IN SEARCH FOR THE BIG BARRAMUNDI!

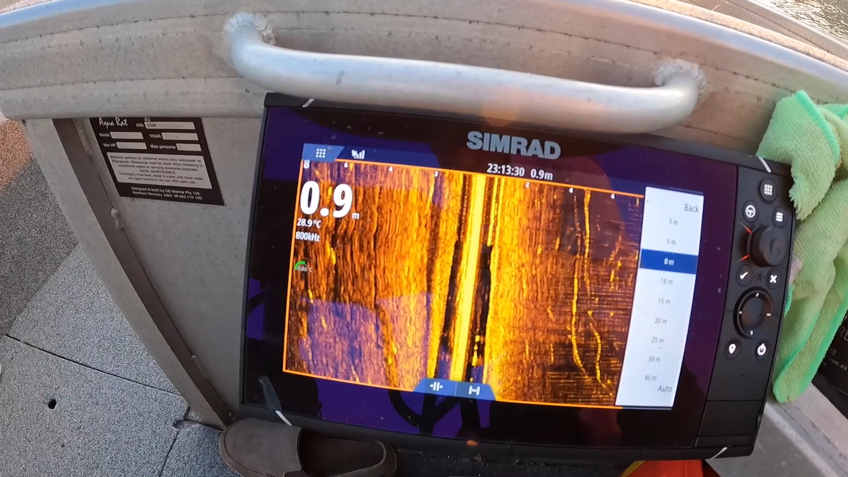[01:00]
On screen: depth 0.9 m, water 28.9°C
All these lines on the side there, Barramundi, coming into this creek.